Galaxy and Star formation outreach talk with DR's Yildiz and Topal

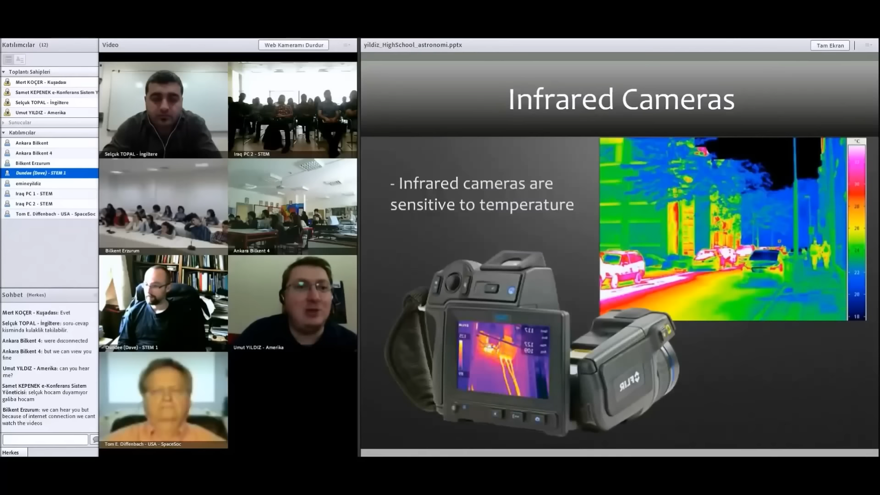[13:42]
So it's getting colder. So it's actually sensitive to the temperature. So if I want to find out the temperature in somewhere in space, I need to use some different types of telescope, like the infrared telescope, or I'm going to show you the another one. So for example, look at this figure in the sky.